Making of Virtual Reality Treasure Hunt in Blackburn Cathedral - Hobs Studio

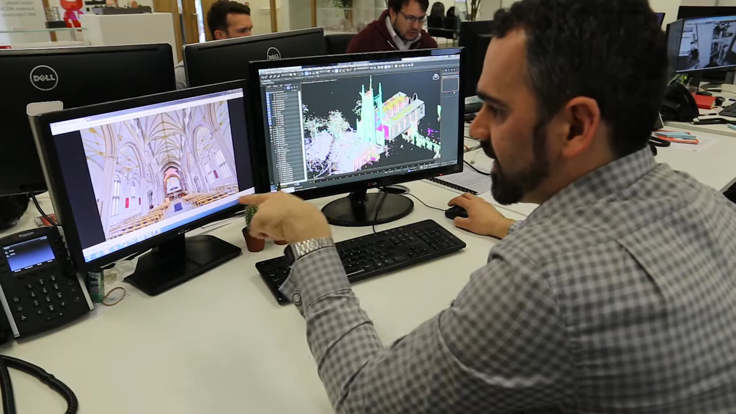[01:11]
These individual scans are then put together to create one point cloud in a process known as registration.